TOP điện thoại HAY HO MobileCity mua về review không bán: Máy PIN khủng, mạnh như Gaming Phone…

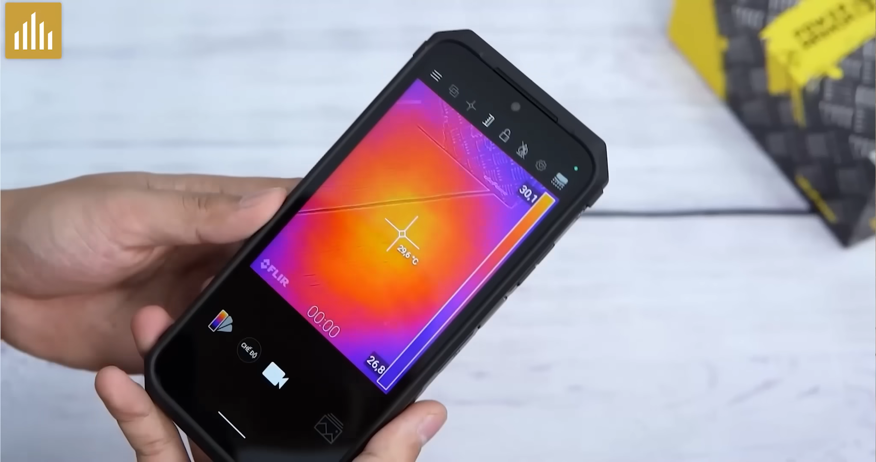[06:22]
vì bọn mình hay test game mà Mà test game ấy Thì sẽ phải đo nhiệt độ nha Bọn mình chi ra khoảng tầm
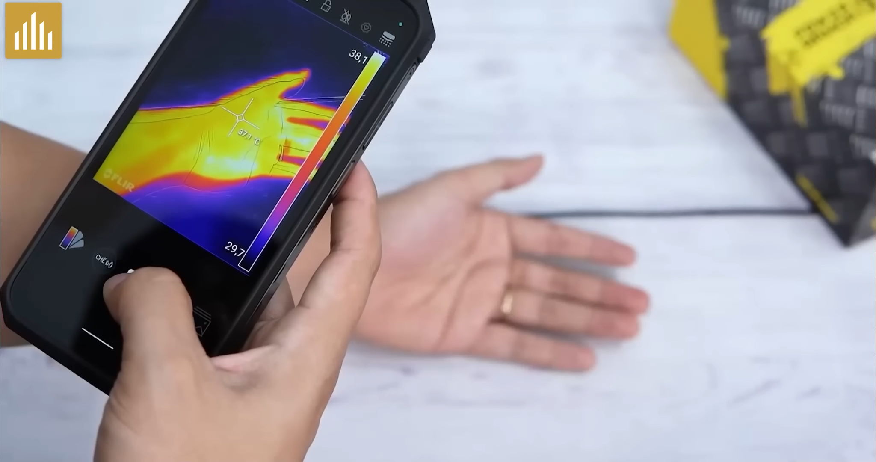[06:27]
12 củ Để mua chiếc máy này Chỉ để lấy Cái đo nhiệt độ Đấy Tại